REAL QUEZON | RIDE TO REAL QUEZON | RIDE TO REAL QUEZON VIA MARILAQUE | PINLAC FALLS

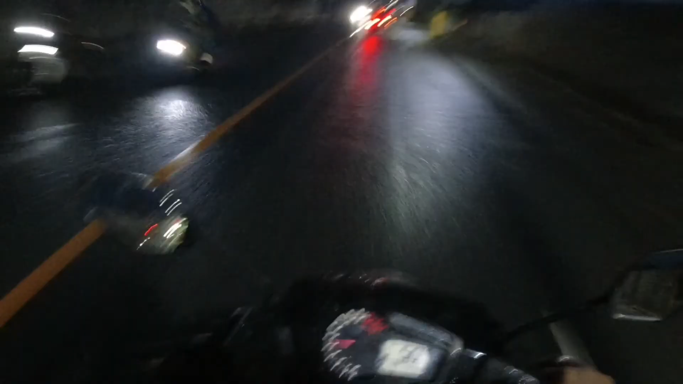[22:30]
Taytay na tayo. Kainta Rizal na tayo.
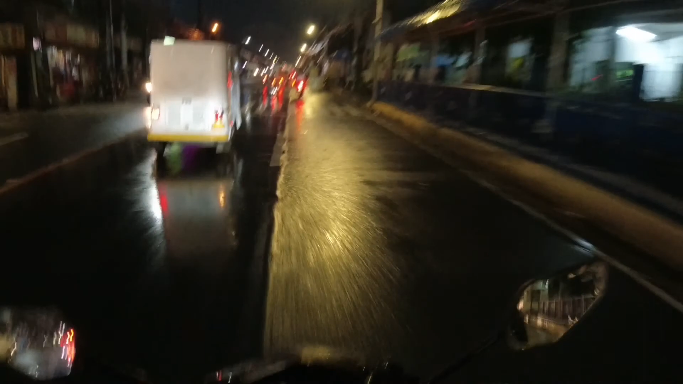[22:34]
Isang barangay na lang. Nasa bahay na tayo.